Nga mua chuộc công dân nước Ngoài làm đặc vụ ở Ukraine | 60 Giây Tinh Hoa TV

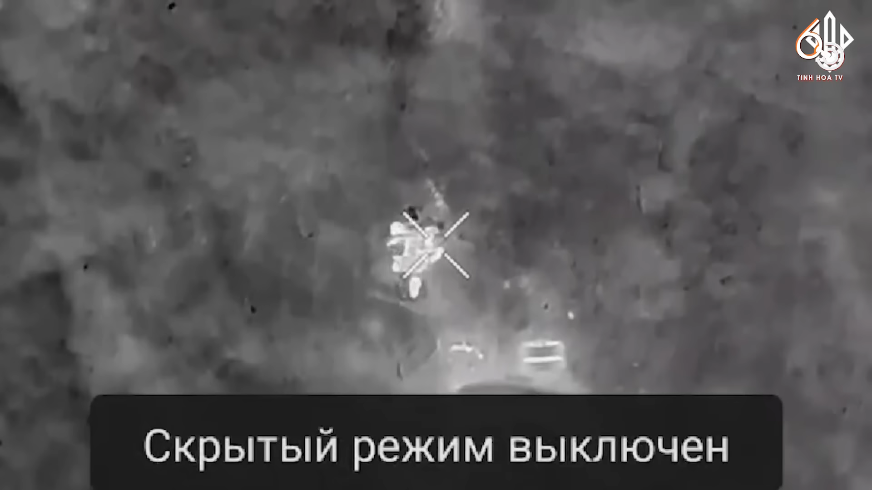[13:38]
Và đây là một cuộc săn đêm của lữ đoàn 12 Azov.